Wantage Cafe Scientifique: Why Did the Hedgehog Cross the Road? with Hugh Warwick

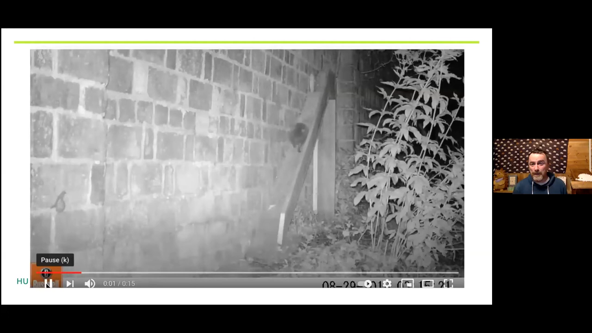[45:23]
I mean, it's covered, I think it puts some cement on it sometimes, make it slightly rough. And this works. Build it and they will come. Make the holes.
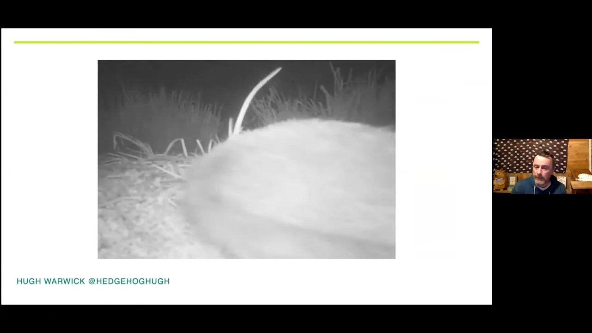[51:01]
The spine's brought forward over her forehead, covering her nose and her eyes. And the male is circling her. Mating cannot take place while the female frowns. You can make that as you will.
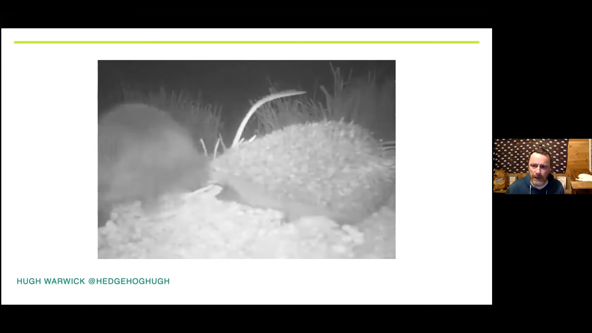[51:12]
And this can go on. This can go on for over an hour.
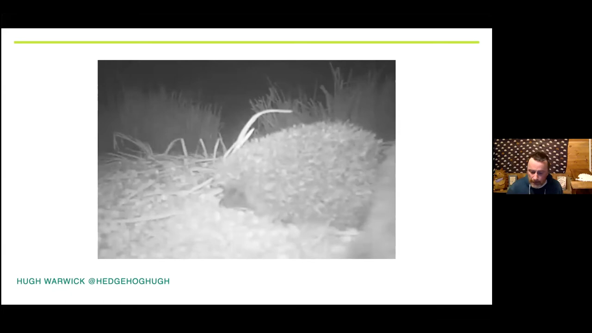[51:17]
And eventually, I mean, it takes the female to relax for mating to take place.
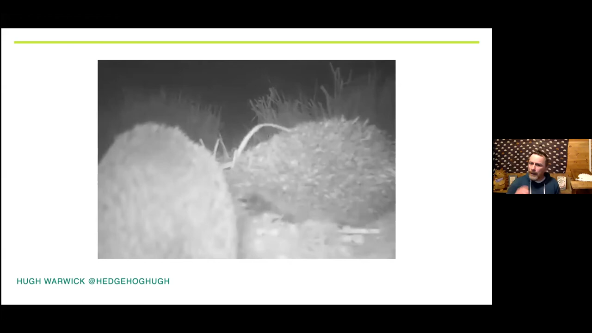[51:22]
But this leaves frequently a flattened arena of vegetation,